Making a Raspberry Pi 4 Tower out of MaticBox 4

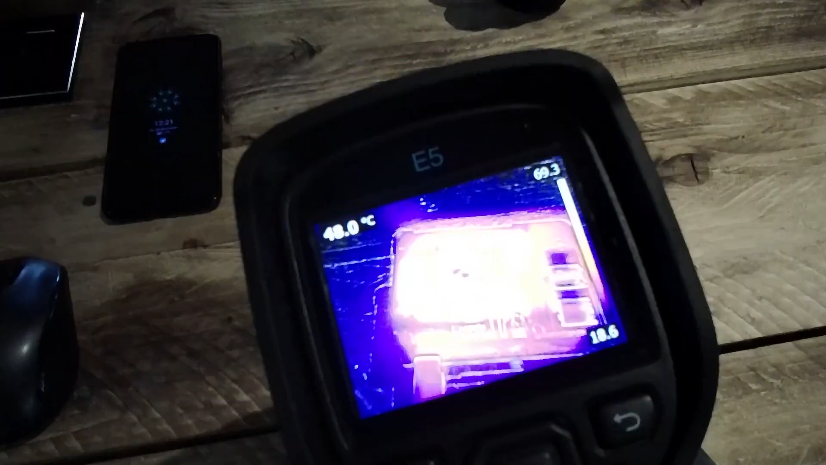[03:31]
Let's talk about thermal performance because this is where the things get slightly more interesting.
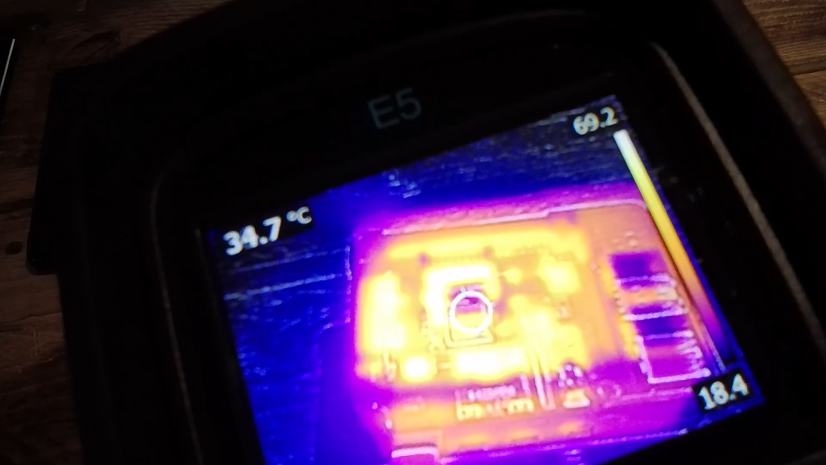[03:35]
On screen: spot 34.7°C
Now running the Raspberry Pi at idle in a single case is not a problem.
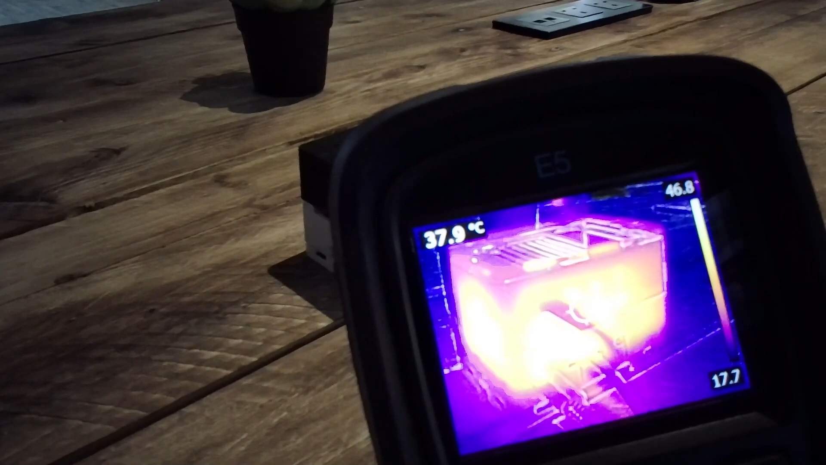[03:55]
On screen: spot 37.9°C
Situation changes however if we're going to stack them and run them as a stack.
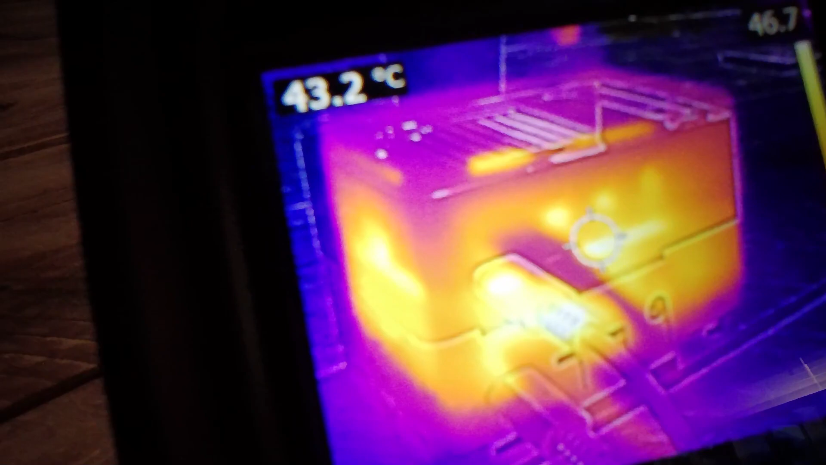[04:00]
On screen: spot 43.2°C
Without any active cooling Raspberry Pi accumulates the heat from both the top and the bottom boards and quickly overheats and throttle down.